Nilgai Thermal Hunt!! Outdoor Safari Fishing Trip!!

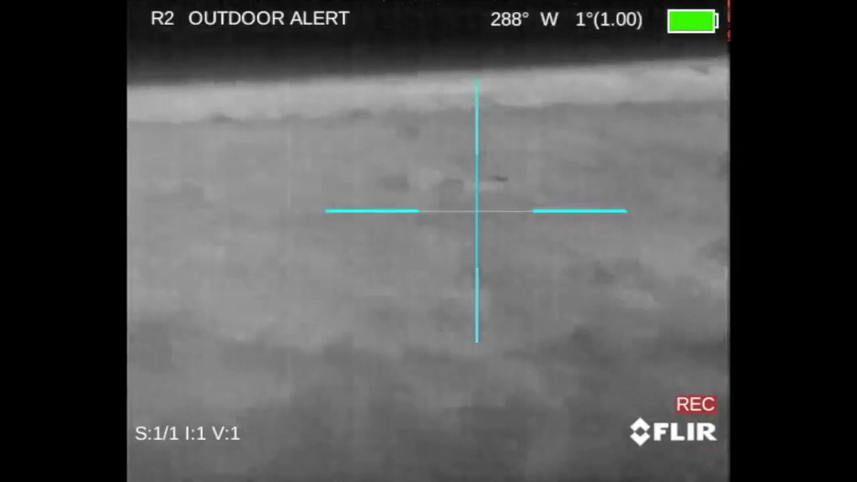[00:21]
There you go. There you go down. You got eyes on him? Yeah, I got eyes on him. He's down the ground right now. Perfect. He's kicking. Good job, guys. Good job, guys. Hell of a good job.